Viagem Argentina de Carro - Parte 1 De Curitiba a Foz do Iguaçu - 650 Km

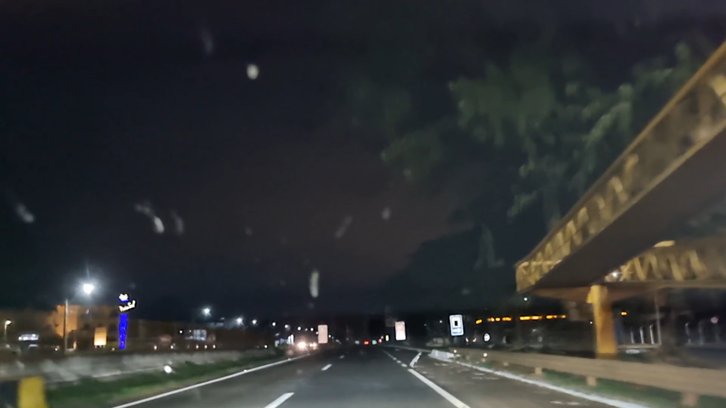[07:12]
A previsão inicial é que chegaríamos em Foz do Iguaçu em torno das seis e meia. Nós não vamos chegar nesse horário.
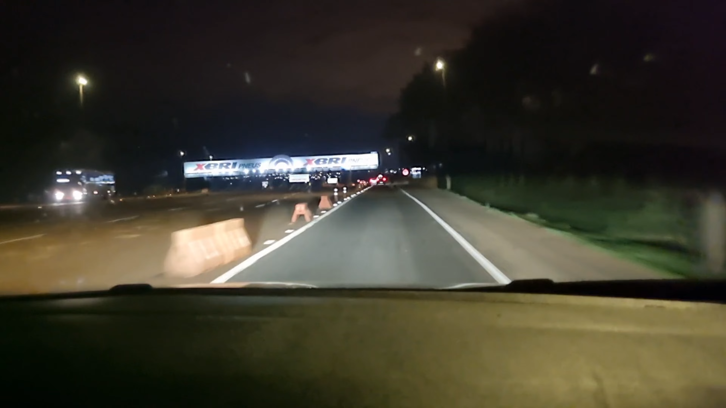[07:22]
Porque paramos uma hora para o almoço. E também pegamos, sim, alguns caminhões na pista. O que torna a nossa viagem um pouco mais lenta. Mas chegamos super bem. Já estamos ali no comecinho da noite.
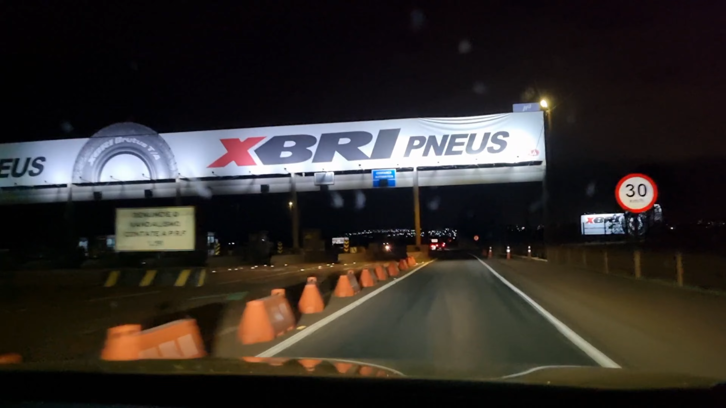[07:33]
Olha. Nós vamos chegando já em Foz. Já localizando o hotel. Nós vamos chegar em torno de umas oito e vinte.